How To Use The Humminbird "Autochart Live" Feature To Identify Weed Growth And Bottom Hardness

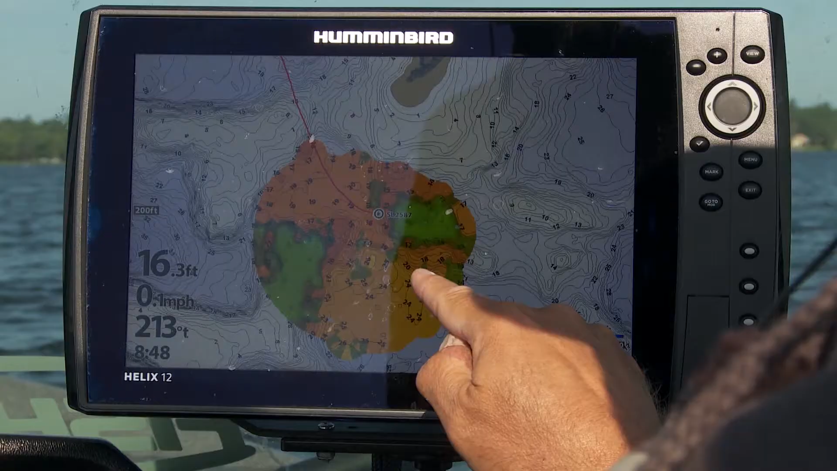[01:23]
On screen: depth 16.3 ft, speed 0.1 mph
And that's a big deal because when you come back here year over year, that vegetation may change. So when you look at my screen right now, you can see that I've got areas in green that are showing where the vegetation is, because when I mapped it, and I mapped it and it overlaid right over the top of that Lake Master map. So I mean, I've got the absolute very, very best map of this spot. Nobody's got something this good, okay? I know exactly where the little weed beds are in here, little clumps of weeds, and I know where the weeds are thicker because you can see how the color changed.
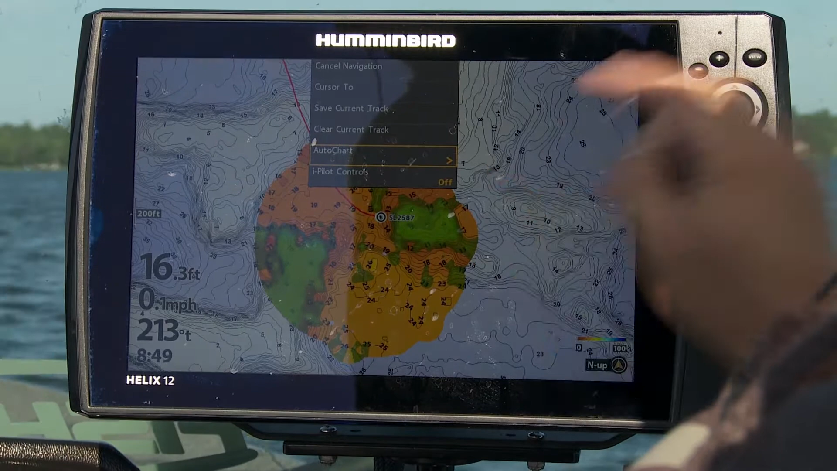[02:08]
On screen: depth 16.3 ft
But here's the thing, if I get back in here today, and I find out that, boy, it looks to me like there's more weed growth than there was last year, it's as easy as I just go into my menu, and all I've got to do is go to Autochart. And when I go to Autochart, I can just simply turn it on right here.
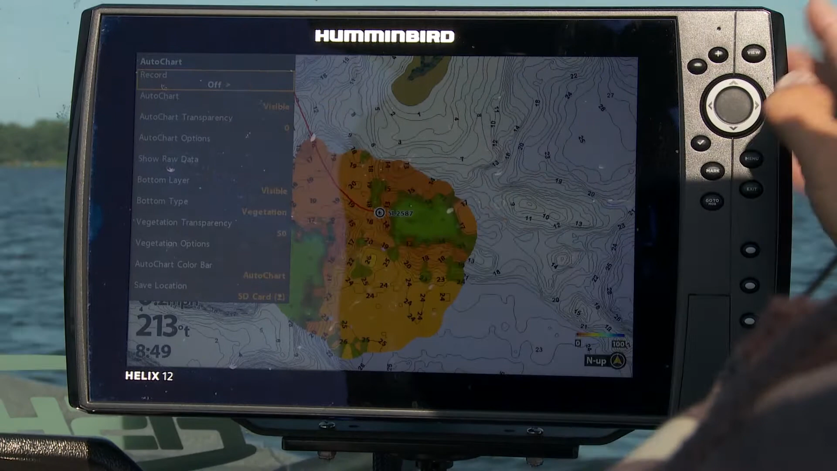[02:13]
I just hit record. I turn it back on.
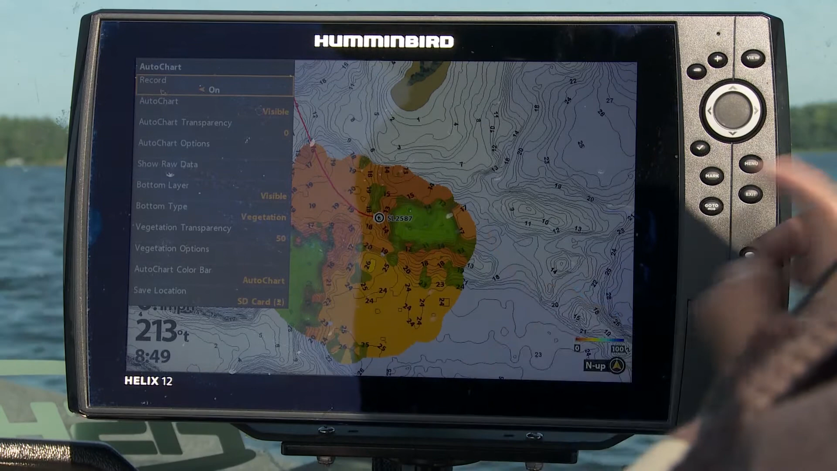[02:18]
And now I can just drive around that spot again, and I can actually make it so that the unit
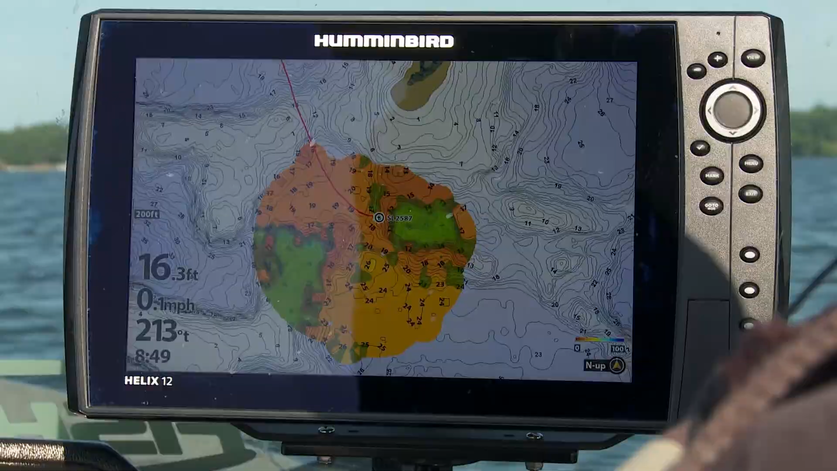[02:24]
On screen: depth 16.3 ft, speed 0.1 mph
will tell me where the weeds changed this year. It will actually kind of redraw it for me and show me where the vegetation lines are. And that's so important because of this. At this time of the year, when you get into these midsummer periods,
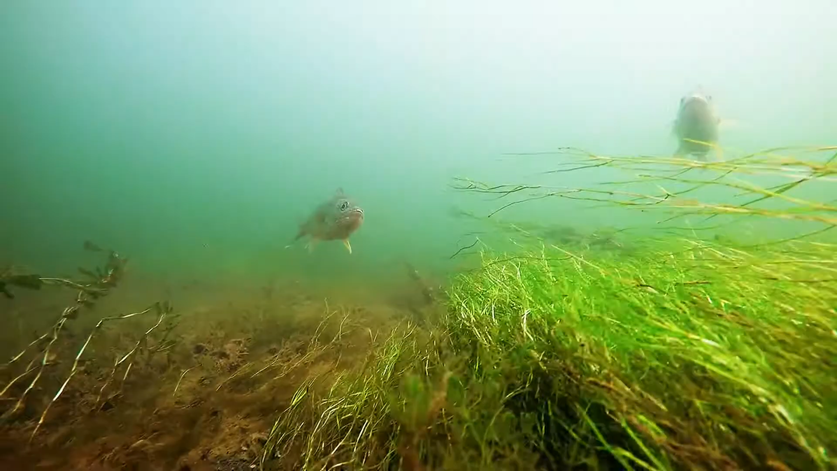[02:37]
walleyes, pike, panfish, whatever it is, they're living on weed edges.
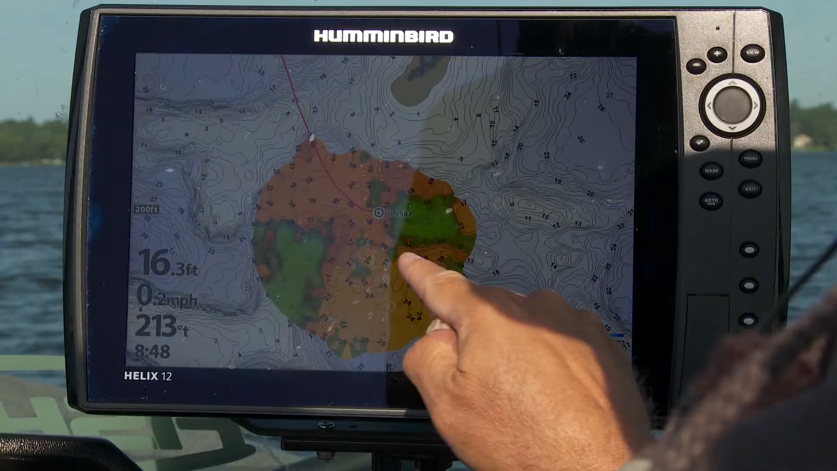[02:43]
On screen: depth 16.3 ft, speed 0.2 mph
So if you know exactly where those weed edges are, you're gonna catch more fish. It's a really cool feature. It's available in these Humminbird units. It's available in the Helix units, the Solix units.